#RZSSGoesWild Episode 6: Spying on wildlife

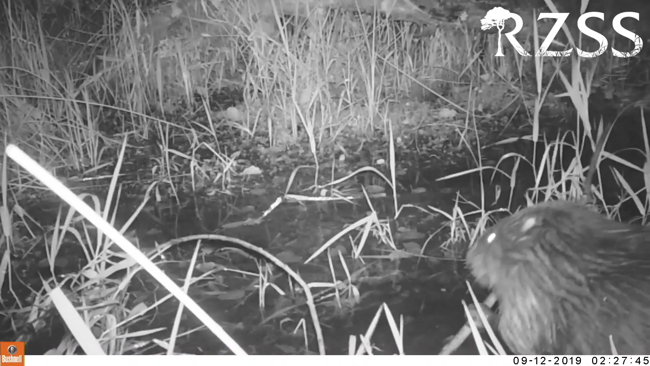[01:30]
And so instead of doing that, we use camera traps in between our six monthly surveys to find out what the beavers in Knappdale are up to. And this means we can watch them going about their normal business, building dams,
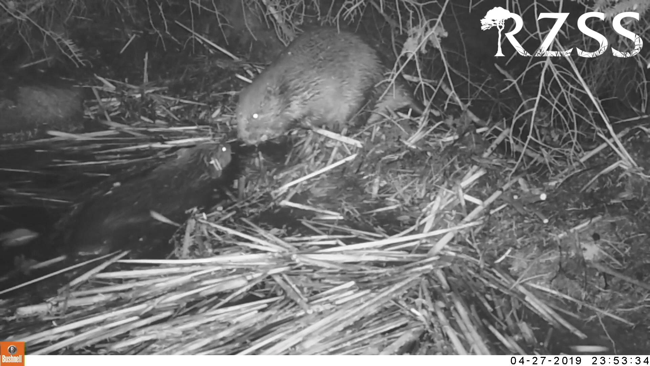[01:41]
maintaining their lodges and just check out who's who and where they are. For other projects, camera traps have been the start of something really big.
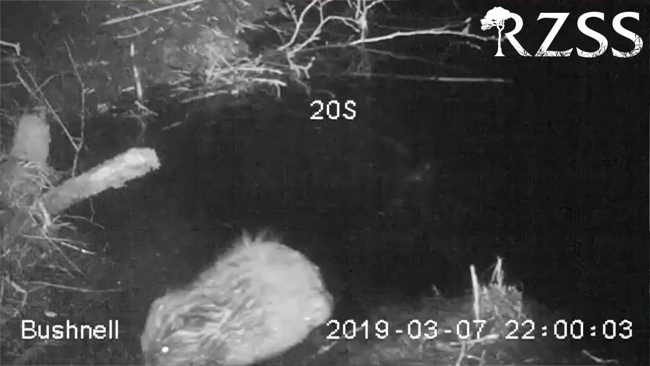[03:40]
Kits do sometimes pop up on cameras if we're lucky, but they're often missed because they're small.
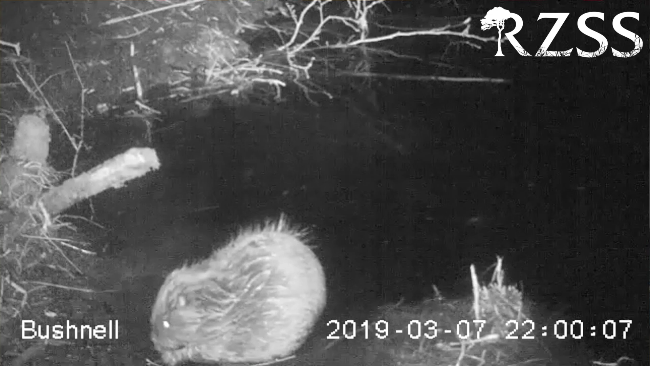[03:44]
Sometimes camera traps give us other evidence of what's going on. This is Iona, a female beaver in Knapdale. Here, as she stretches up to reach a branch, we can see that she has two rows of nipples.
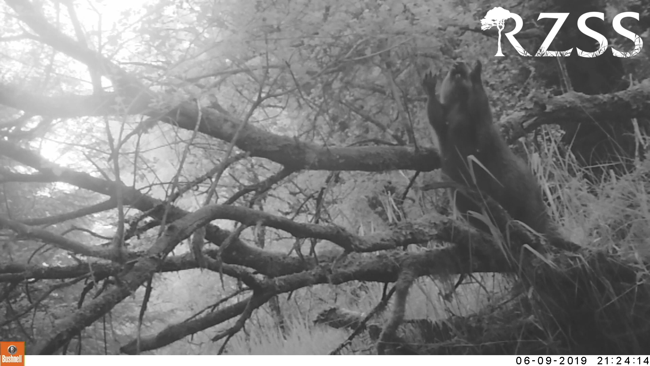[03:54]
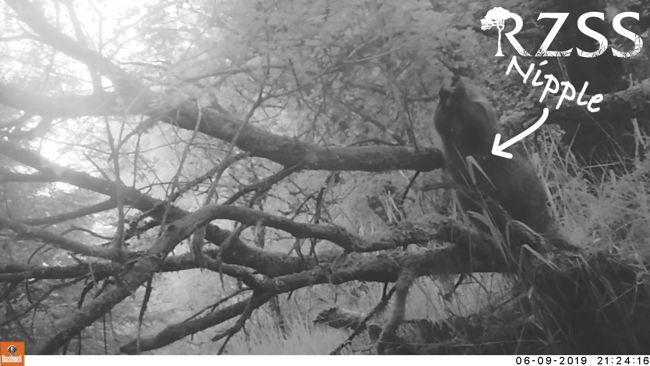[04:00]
Beavers only develop nipples if they have kits, so this gave us a pretty good idea that Iona had had kits that year.
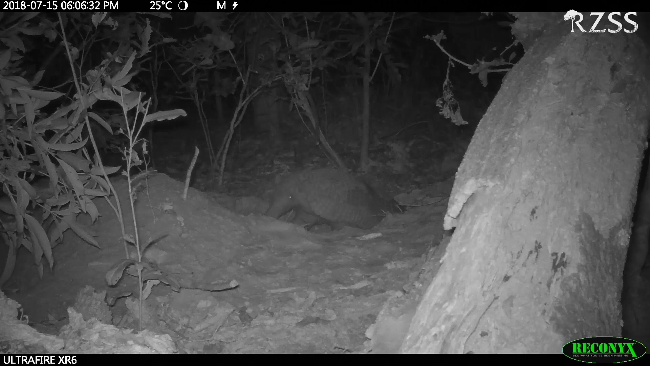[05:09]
They dig these burrows and spend all day deep underground. Then at night they go out to forage on ants and termites. And most often than not, they will abandon that burrow and go to another one.
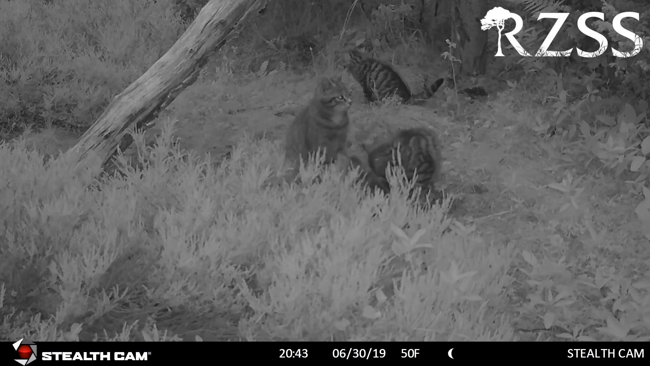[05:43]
They've been fantastic in giving us new information about behaviours or activities or even animal introductions when the keepers aren't here. And for the likes of the wild cat, where we have animals in large offshore conservation breeding enclosures, they've been critical in allowing us to monitor their behaviour and reproduction when they have kittens.
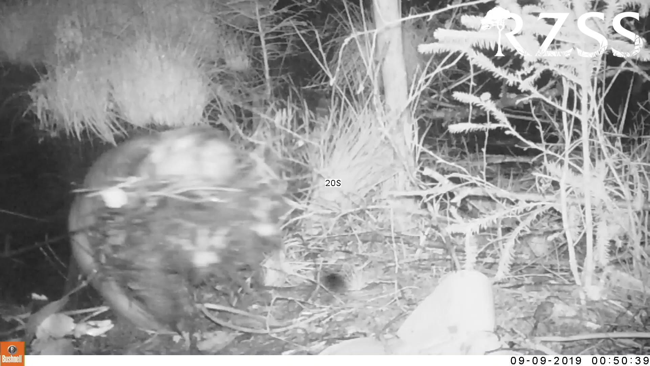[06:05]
So whether we're watching beavers go about their business or
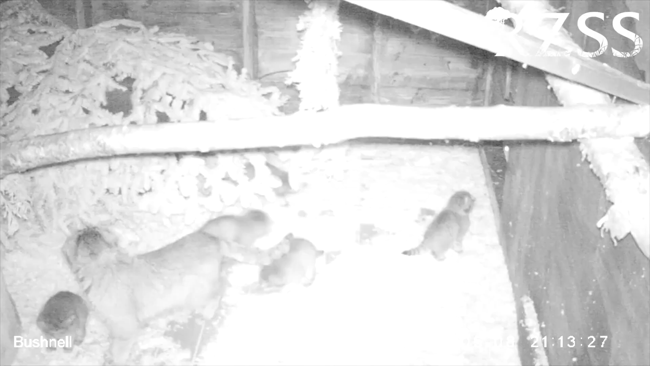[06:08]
discovering important new parental behaviours in palaces cats, camera traps are a vital conservation tool.